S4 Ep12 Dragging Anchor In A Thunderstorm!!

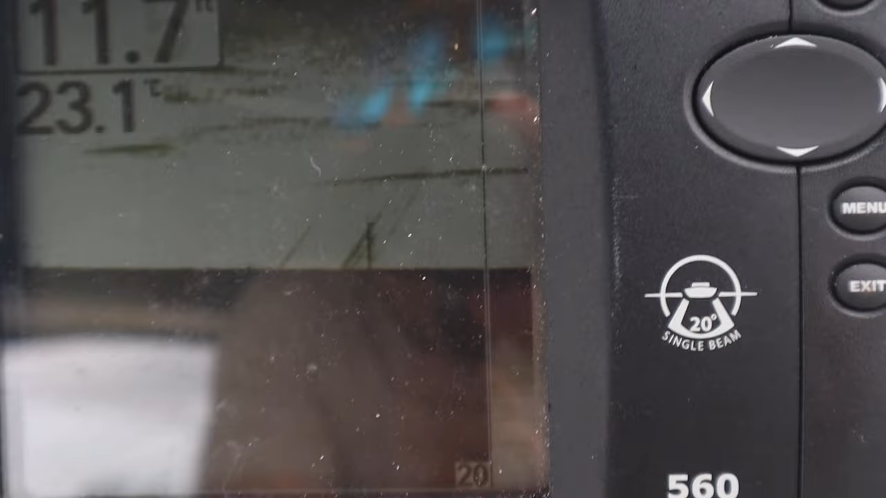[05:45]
On screen: water 23.1°C
of course there's not anything on there right now
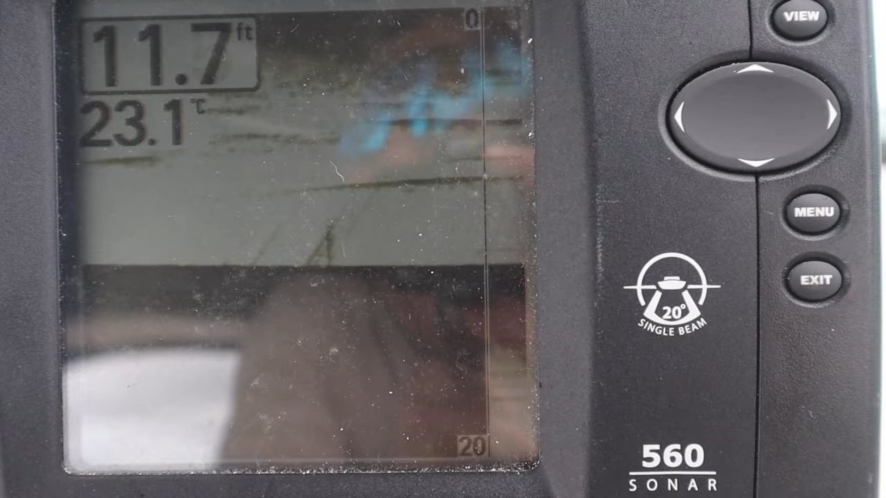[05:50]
On screen: depth 11.7 ft, water 23.1°C
but i turned the fish finder on and there's like schools of fish swimming by the boat so
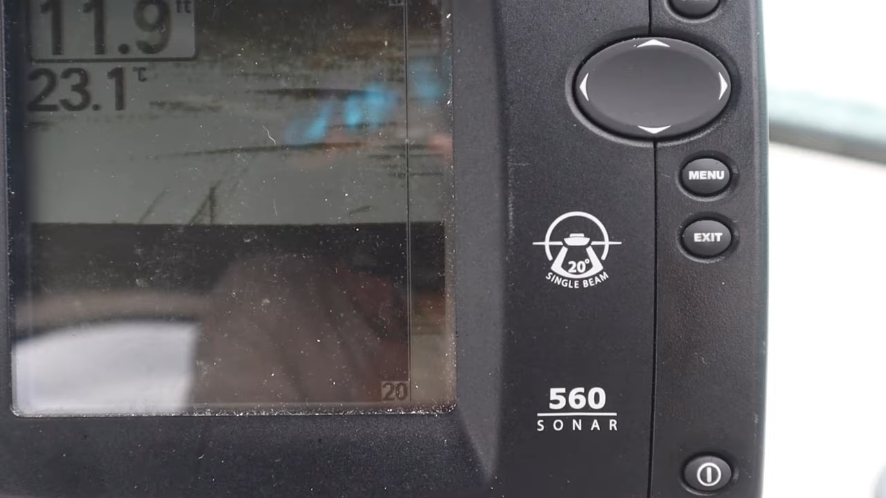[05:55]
On screen: depth 11.9 ft, water 23.1°C
i'm trying to uh fish off the boat but they're not
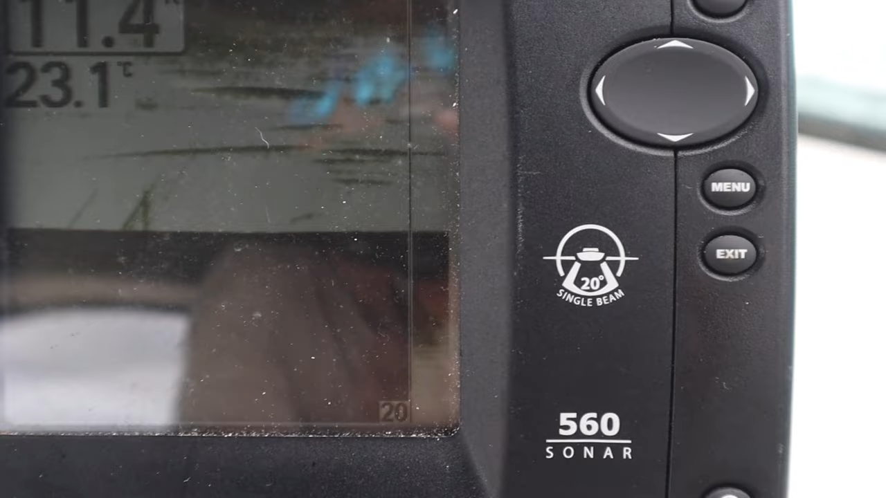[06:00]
biting anything so uh yeah oh see there's one
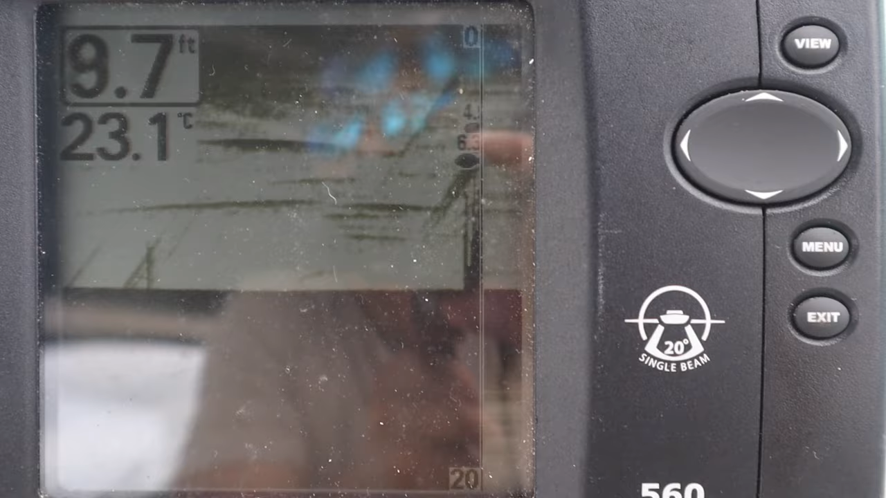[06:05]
On screen: depth 9.7 ft, water 23.1°C
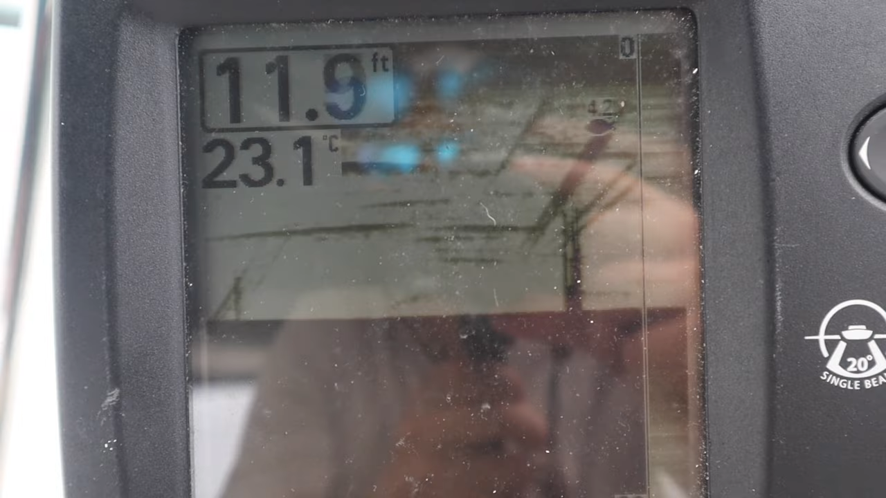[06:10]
On screen: water 23.1°C
here there's a little fish right there but oh